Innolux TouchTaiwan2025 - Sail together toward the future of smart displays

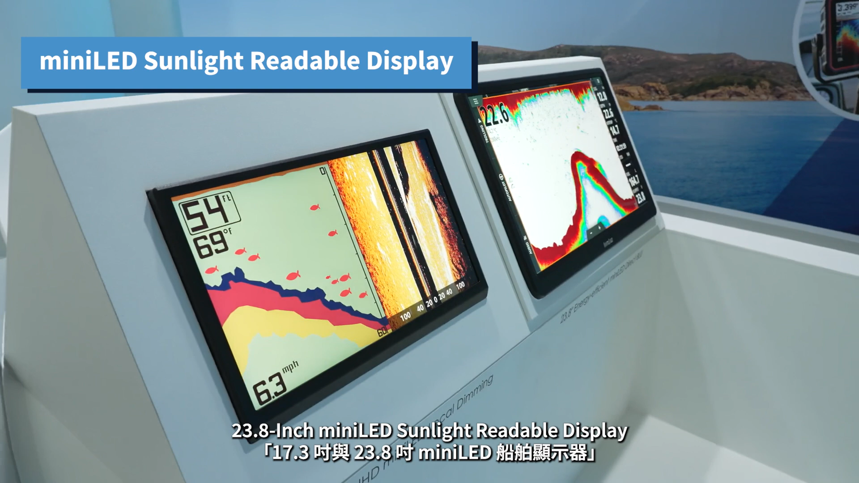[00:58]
On screen: depth 54 ft, water 69°F, speed 6.3 mph
inch mineral sunlight readable display engineered specifically for ocean environments with
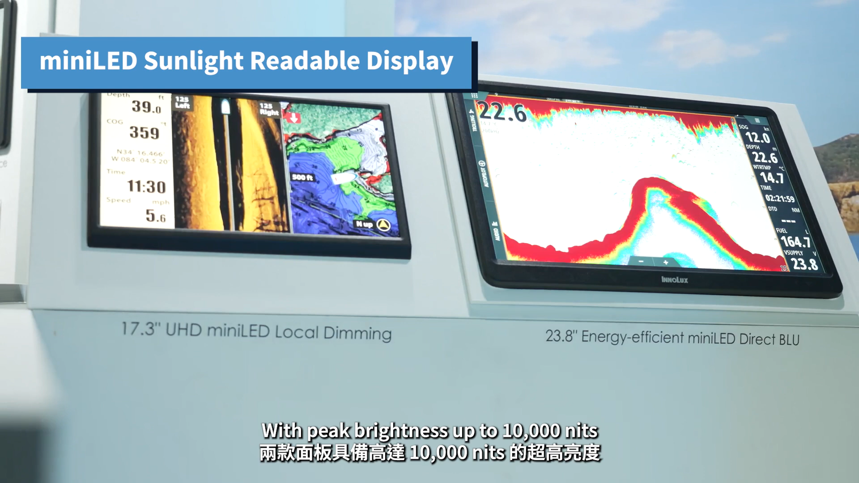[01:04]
peak brightness up to 10 000 nits these displays ensure that navigation information remains clearly visible even
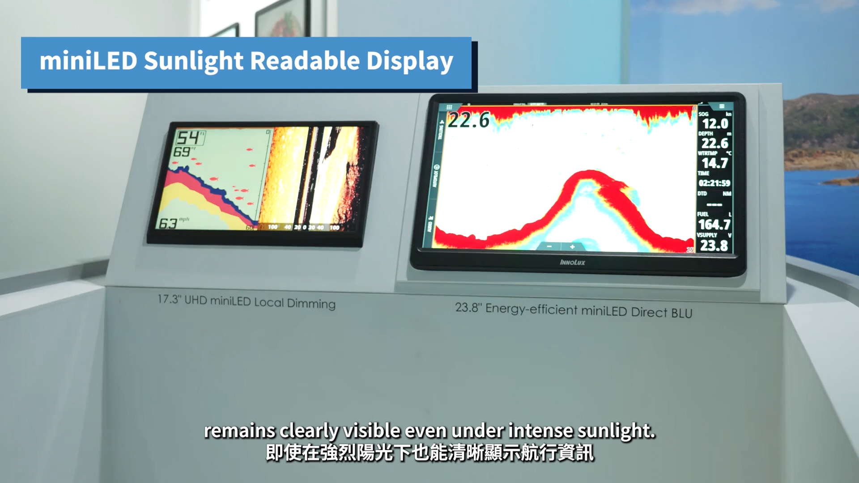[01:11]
under intense sunlight combined with local dimming and high contrast they deliver rich blacks
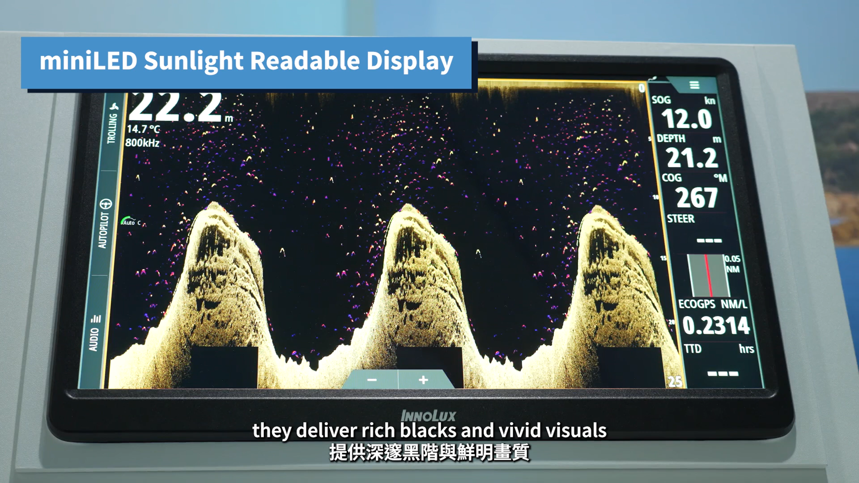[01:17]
On screen: water 14.7°C
and vivid visuals redefining the viewing experience for smart shipping and marine applications